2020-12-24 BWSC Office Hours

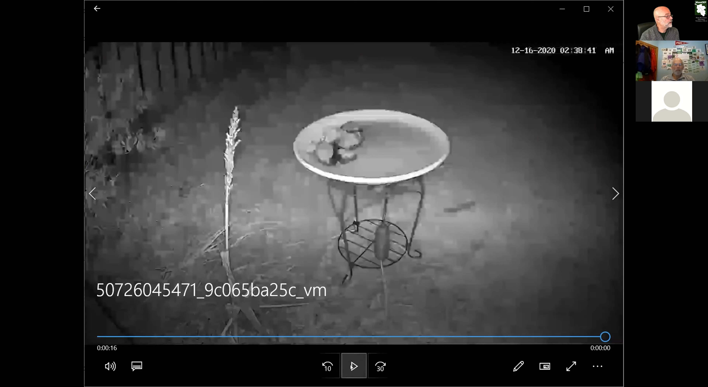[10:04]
And there was a video that Liz wanted me to share of this fox. Oh my God. Coming and taking a drink out of the new heated bird bath. And that was just adorable considering that I have a hound dog. Uh, not a fox sound this time, but, uh, a plot hub, uh, who would go absolutely bonkers.